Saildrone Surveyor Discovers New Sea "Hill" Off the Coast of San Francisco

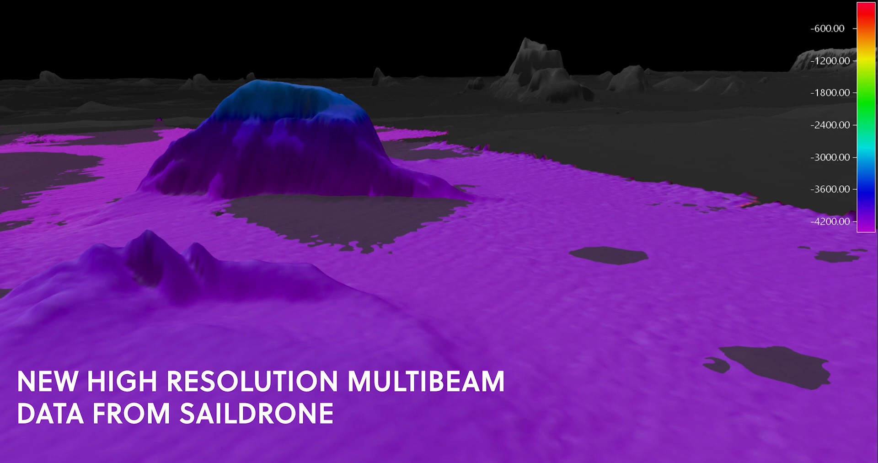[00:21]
This was an 800 meter high feature on the surface of the ocean that was previously undiscovered.